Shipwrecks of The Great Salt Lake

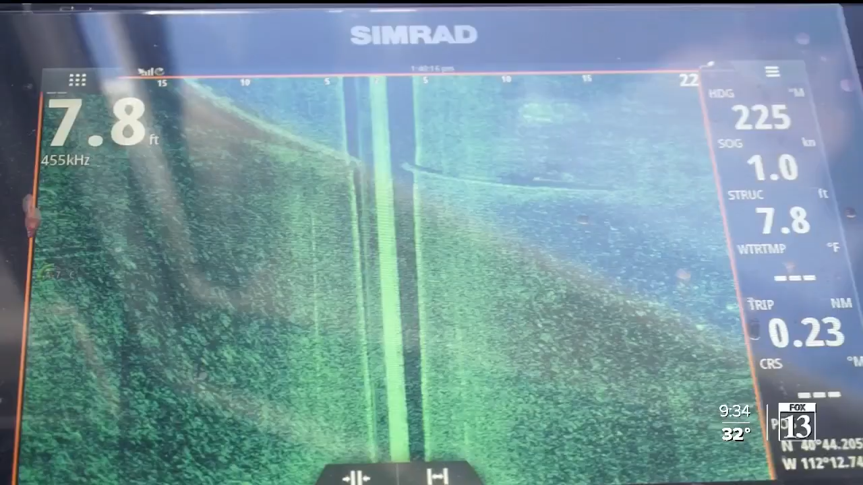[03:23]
On screen: depth 7.8 ft, speed 1.0 kn
This is what the W.E. Marsh looks like today.
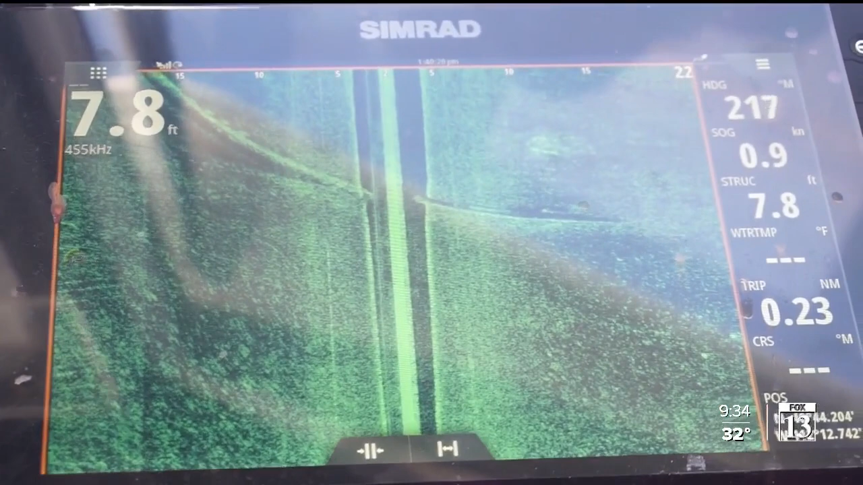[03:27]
On screen: depth 7.8 ft
It doesn't look like much, but what you're looking at is just the side of the boat. A shape on an instrument panel, it's still underwater.